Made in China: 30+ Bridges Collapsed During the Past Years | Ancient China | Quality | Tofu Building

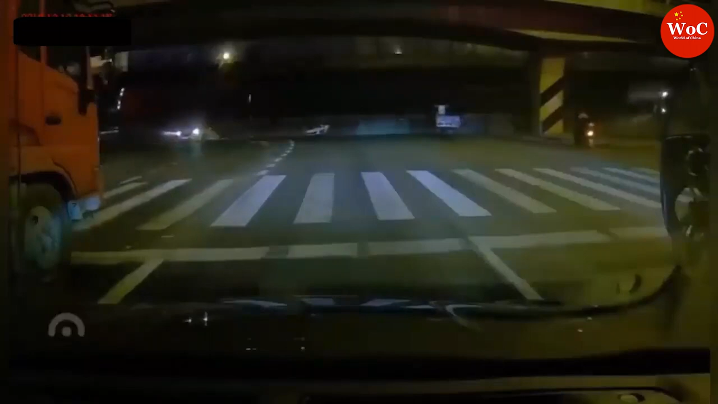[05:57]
Three people died and two were injured when a highway bridge collapsed on Thursday in China's eastern province of Jiangsu, state news agency Xinhua said.